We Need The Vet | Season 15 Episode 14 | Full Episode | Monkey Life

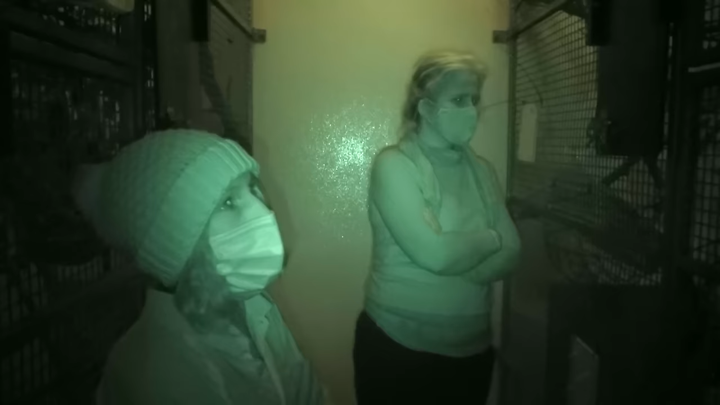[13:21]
with both primates content to eye each other up from a distance, as Steph and Marina watch on. But then, it gets noisy.
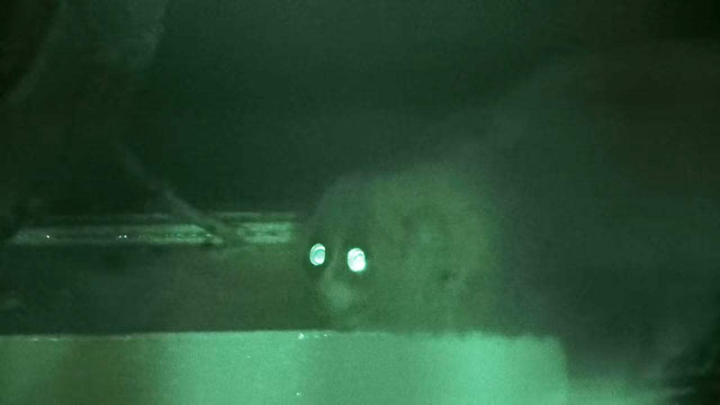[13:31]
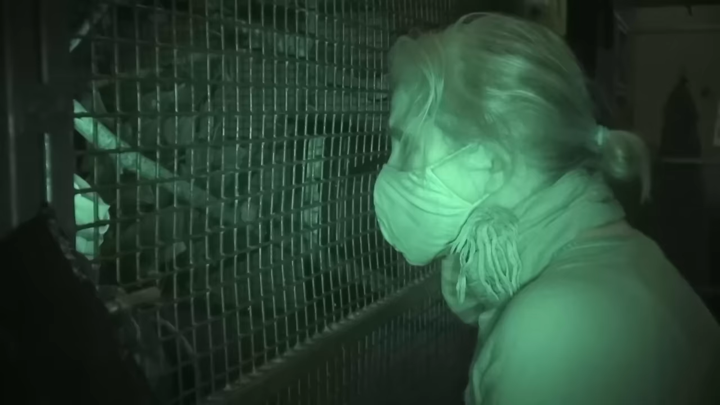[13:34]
And when Axel moves in for a closer look, Nelly starts giving off loud warning signals.
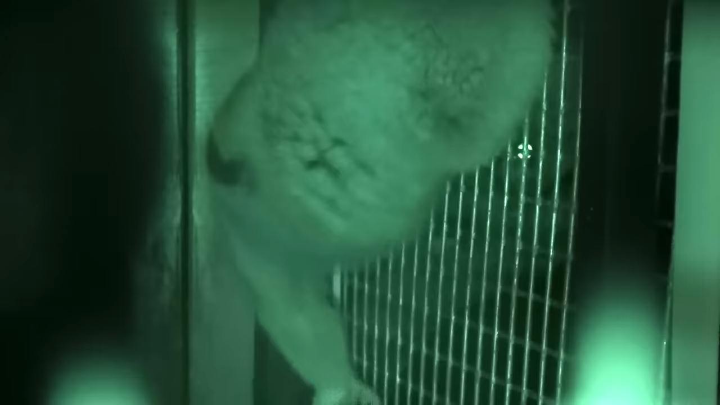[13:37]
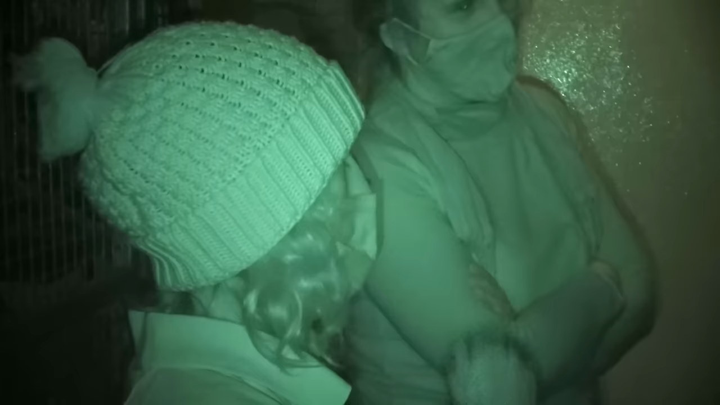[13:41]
I think she's got a bit more attitude on her than Nicky, so it might be a better match for him. Axel is unperturbed, determined to get close to the new female.
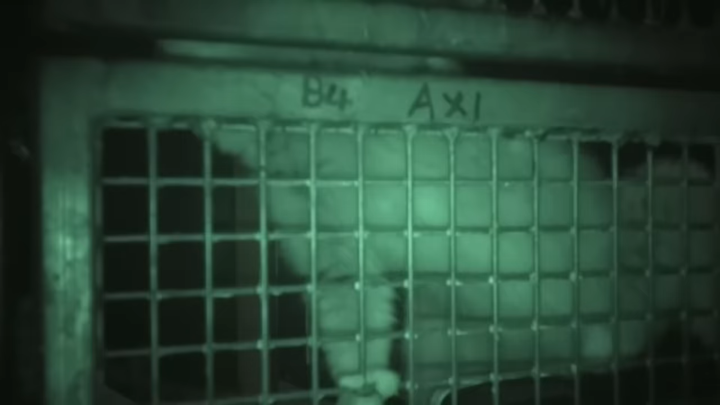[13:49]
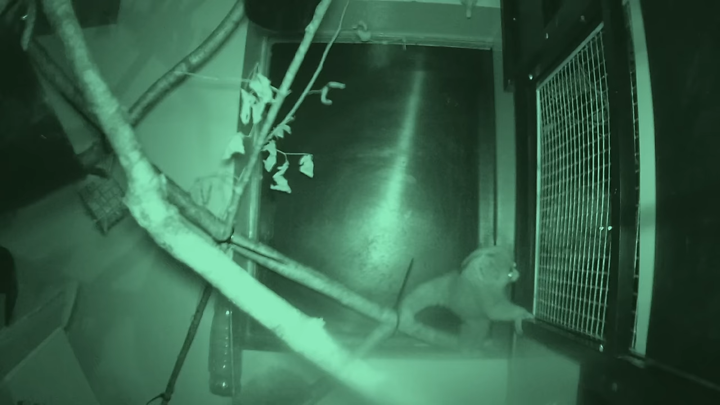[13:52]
Nelly isn't impressed. She's had enough and lunges out at Axel.
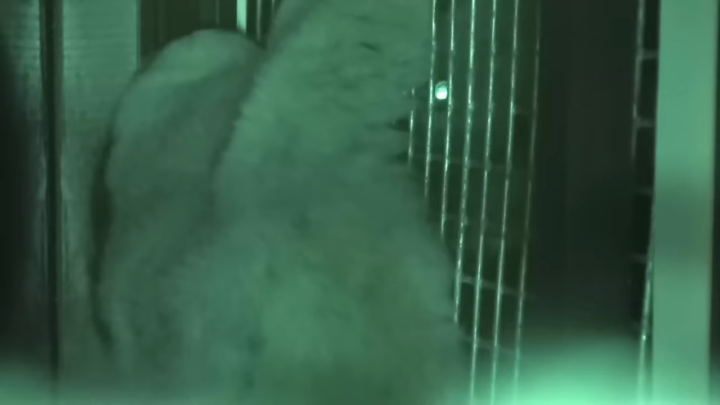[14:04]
Grabbing and biting at his fingers and toes.
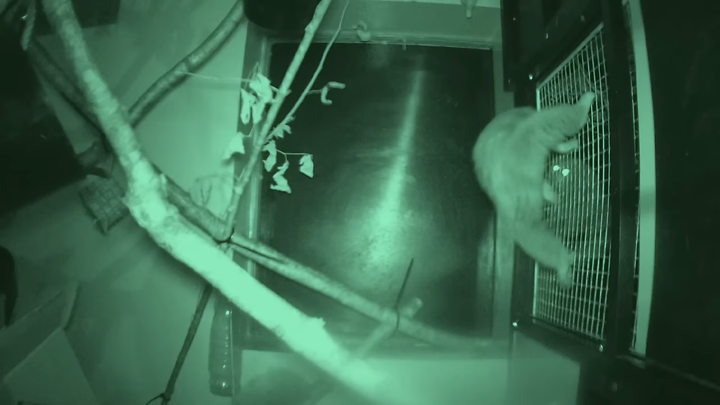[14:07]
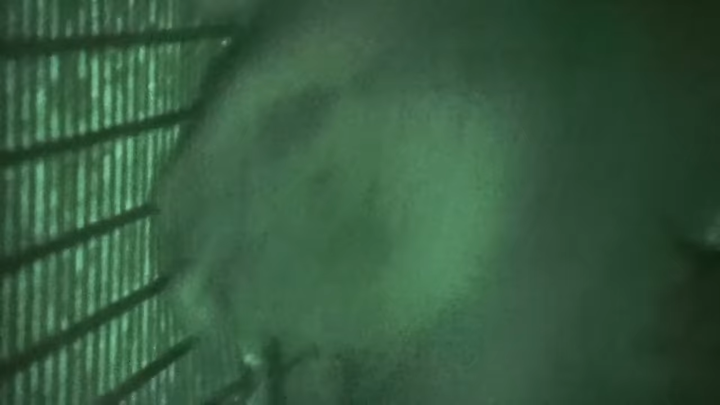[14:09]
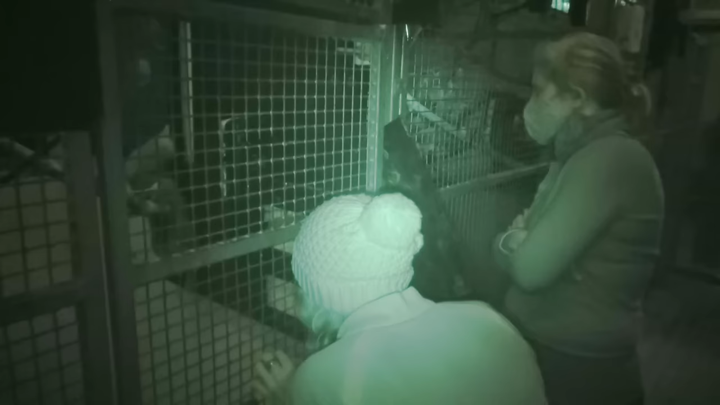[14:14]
The attack causes a few minor injuries. Yes, he's got blood under the nail.
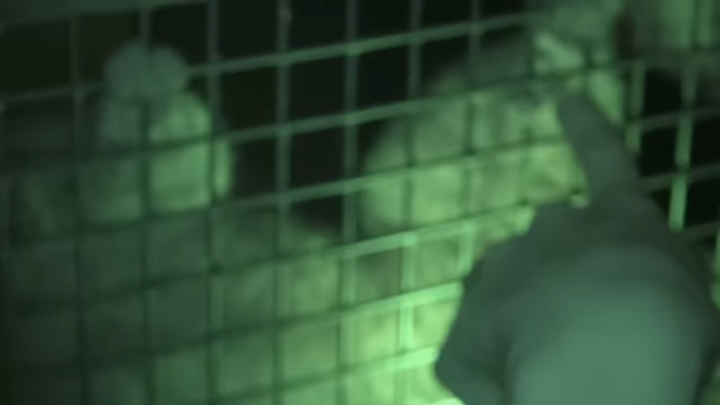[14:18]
Top of the nail. She's taken the nail tip.
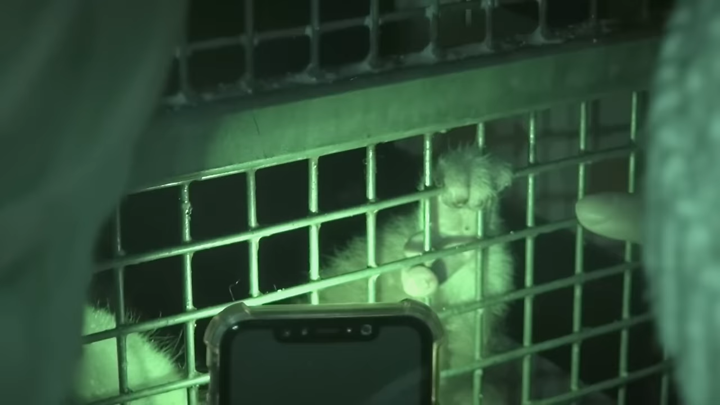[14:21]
That's OK. Marina isn't too concerned. It's actually going quite well. Axel's a really difficult individual.
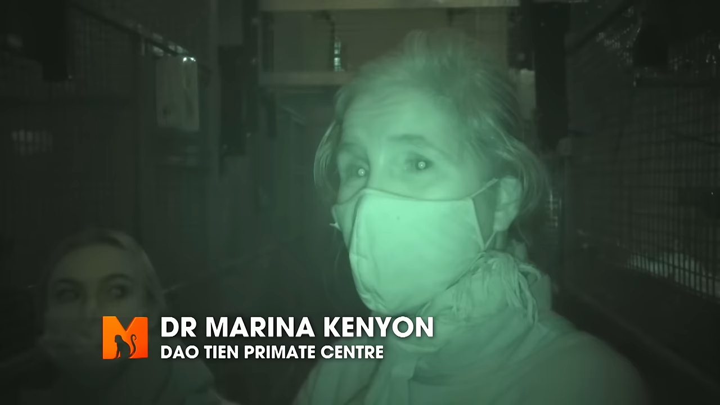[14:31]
He's had a terrible traumatic life so far, and he's just desperate for anything and everyone. And he doesn't respect boundaries. He doesn't read the signs. He just goes for it. So, Nelly coming in very strong, clearly stating that I am not in the mood for your friendship now, is perfect. And she's been so fierce about it.
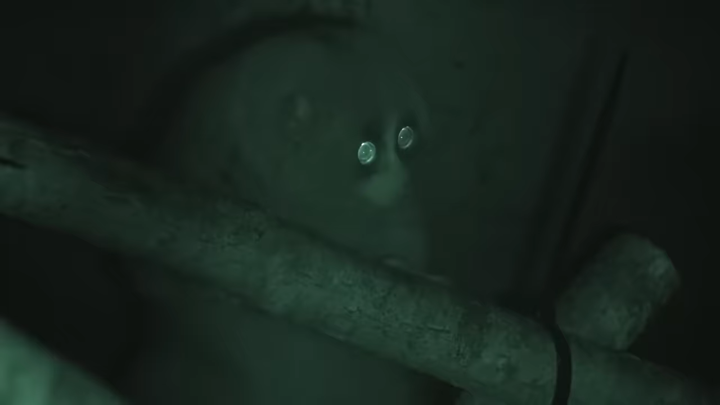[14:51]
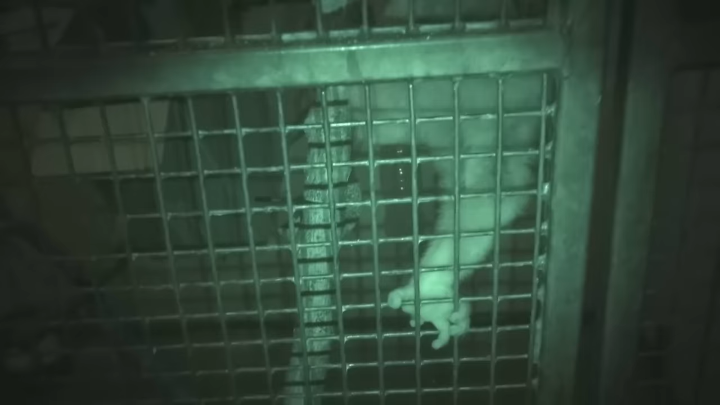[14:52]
He's actually respected it and he's pottering about. So, this for Axel is brilliant. He's respecting, probably for the first time in a long while, a female saying no, which is so important if he has any chance of being social in the future.
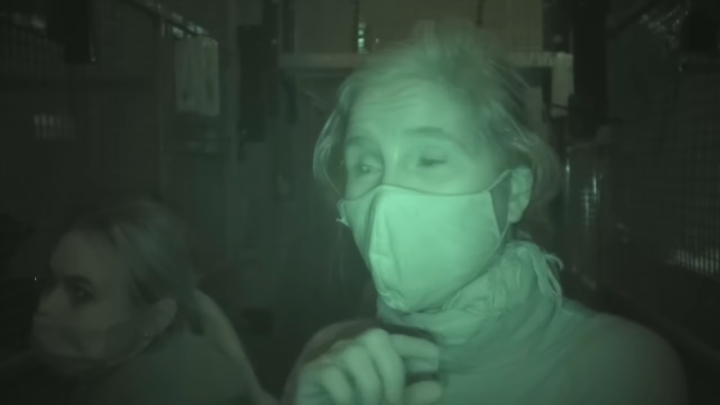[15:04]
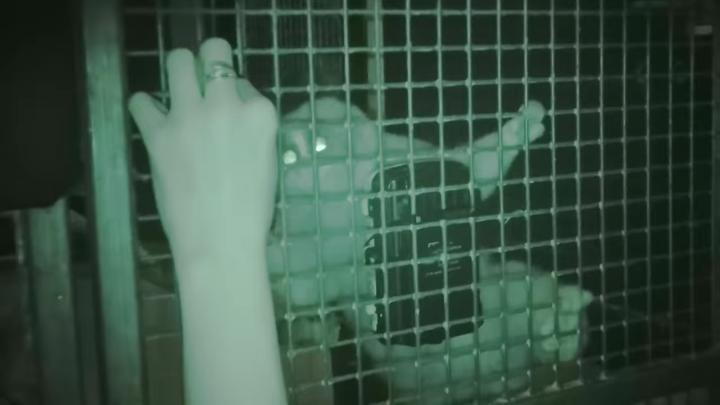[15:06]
It's lesson learned for Axel, and he gives up altogether, giving Nelly the space she demands. It looks like this introduction may take some time.